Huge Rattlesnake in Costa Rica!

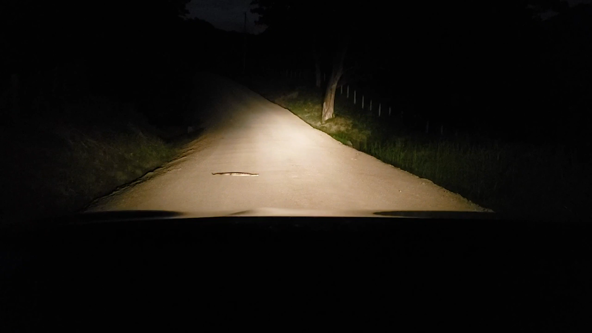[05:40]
Holy s**t, look what's crossing the road, I'm so f**king excited, oh my god, get the camera, Holy s**t, look at this, a big beautiful rattlesnake, oh Tay,